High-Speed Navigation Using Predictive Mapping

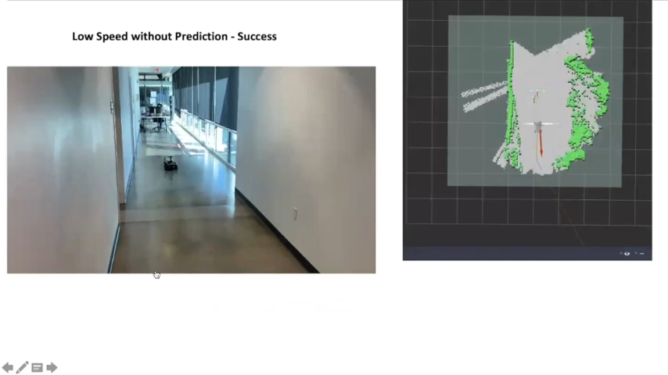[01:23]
This is at a lower speed at 2 meters per second without map prediction just to demonstrate that we are able to reach the goal albeit
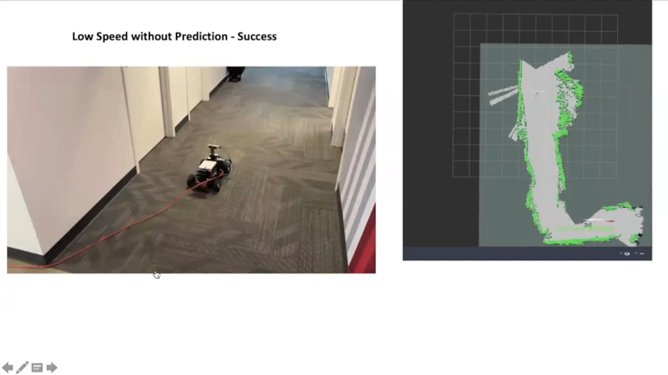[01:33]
at a lower speed but the trajectory was much jerkier. We then ran at a higher speed of 3 meters per second and in this case also
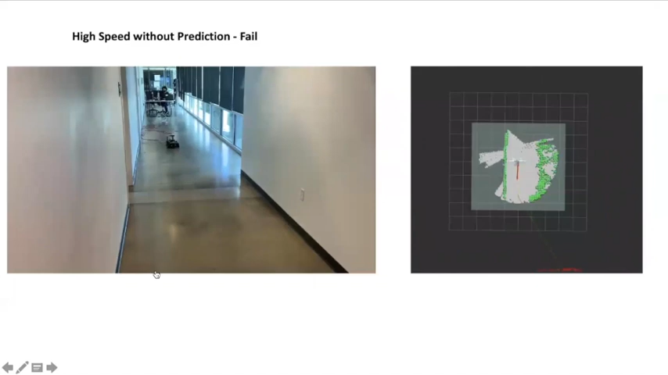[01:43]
without prediction and in this case the robot is not able to make it to the goal and instead collides with that with the wall.
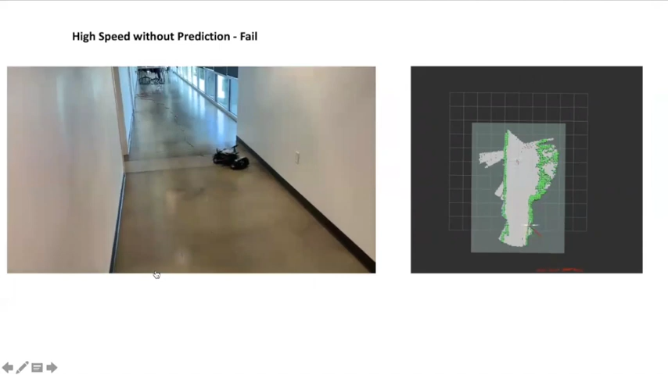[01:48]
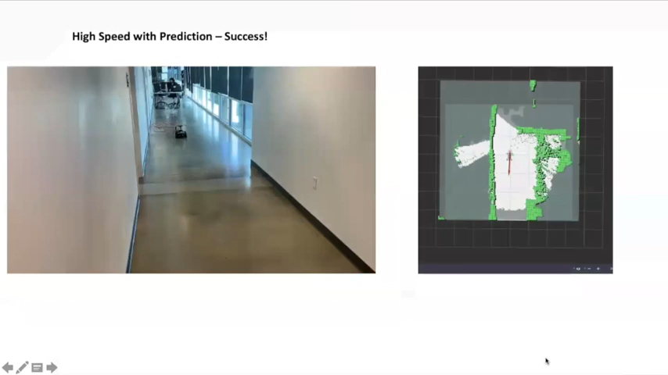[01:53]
Our final video demonstrates the robot traveling at a higher speed of 3 meters per second with map prediction. As you can see on the right the gray regions represent the predicted occupancy map that extends beyond the line of sight of the sensor.
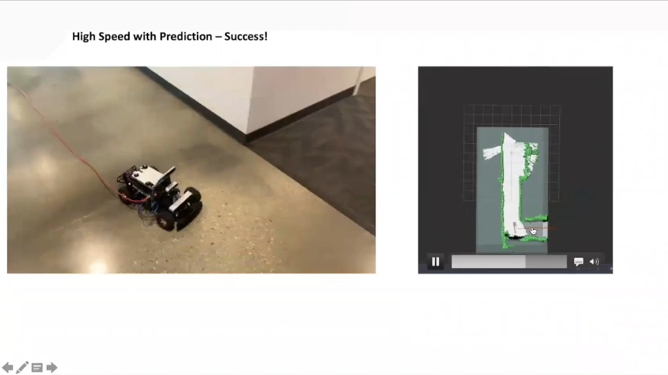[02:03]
Using map prediction we're able to navigate to the goal with much smoother trajectories as well as operating at higher speeds of 3 meters per second in this video.
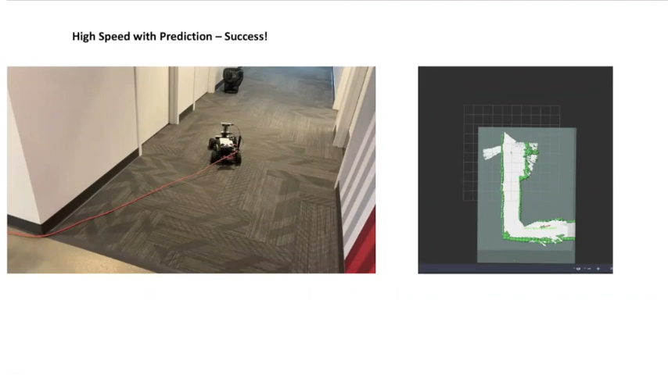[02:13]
Our subsequent testing demonstrates similar results at 4 meters per second. Thank you.